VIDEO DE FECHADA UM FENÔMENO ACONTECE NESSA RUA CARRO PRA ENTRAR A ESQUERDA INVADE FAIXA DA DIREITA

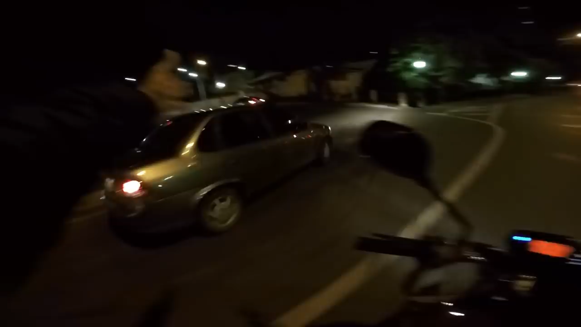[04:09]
Isso aí é carreta agora? Para com isso, tio. Ajuda nós aí. A faixa de entrar pra lá é a esquerda aí, o caralho. Ah, te falar, meu mano. Tá de brincadeira, tio. Três faixas, duas seguem em frente.
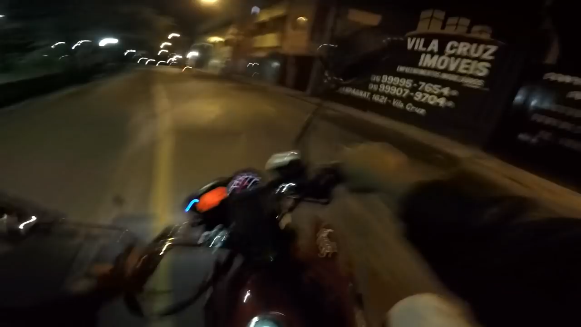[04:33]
O cara vai entrar à esquerda, ele tem que se manter na faixa da esquerda, tiozão. Não lê essa parte do livrinho não, tiozão?